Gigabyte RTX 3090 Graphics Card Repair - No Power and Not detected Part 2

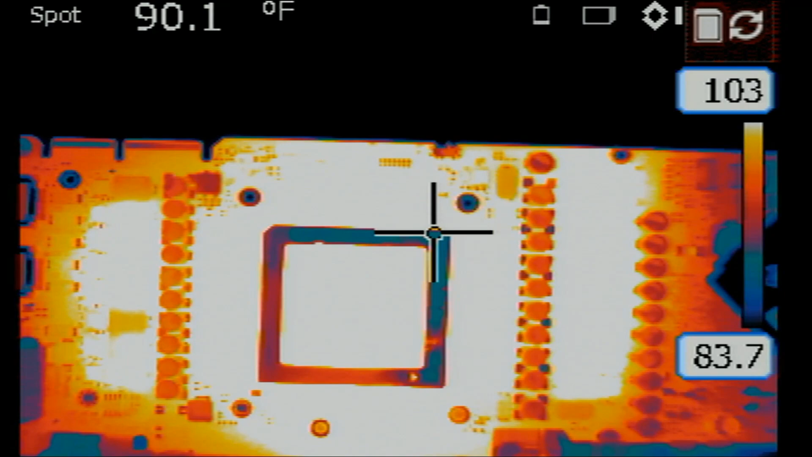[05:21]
On screen: spot 90.1°F
Anytime we have a short on the 12-volt rail, the GPU may get hit. Look at this. The whole board is on. Let me increase temperature boundaries here. And the GPU is super hot. Look at this.
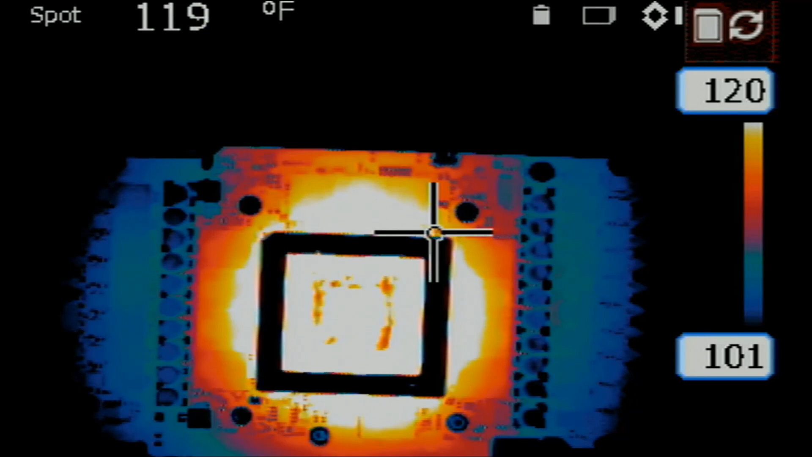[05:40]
On screen: spot 119°F
The GPU is starting to turn itself off. Either because it's overheating, it shuts itself down, or because of some other issue.
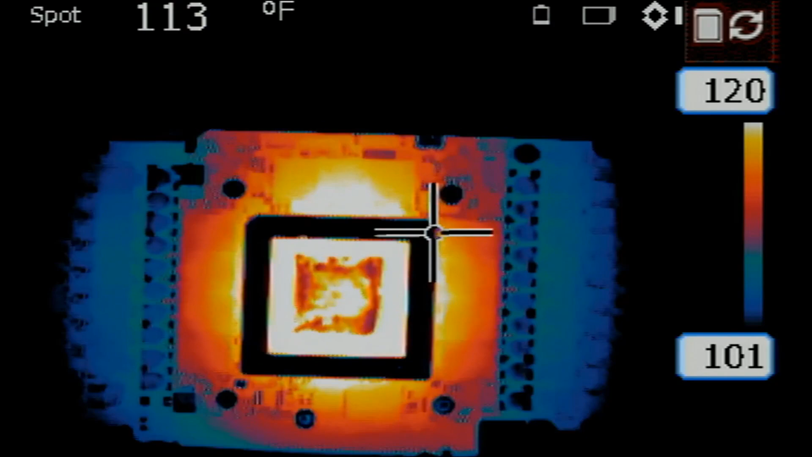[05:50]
On screen: spot 113°F
It went off. It shut the card off.